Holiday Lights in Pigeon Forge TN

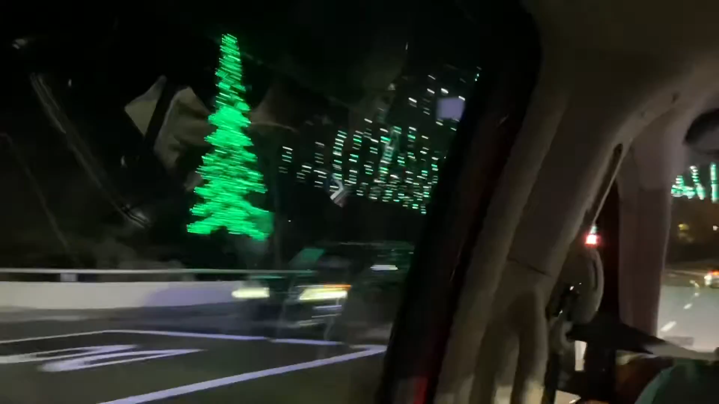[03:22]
This is River Stone. I've always wanted to stay here too. Look at that.